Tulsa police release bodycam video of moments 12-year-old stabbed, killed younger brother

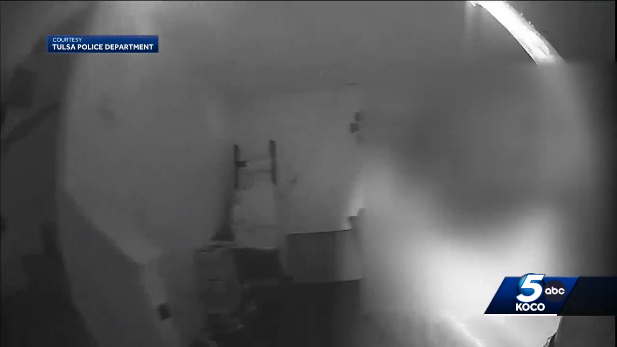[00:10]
We appreciate your info and it looks like we have some of that video now from Tulsa Police showing the masked men attempting to kick their way into the easy wireless off of 39th Expressway there.